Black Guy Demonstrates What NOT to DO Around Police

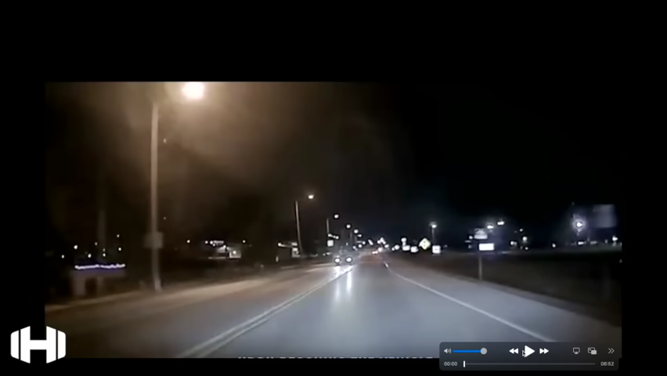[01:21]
Check it out. You riding down the road, cop going to come up on him. It's a taillight out.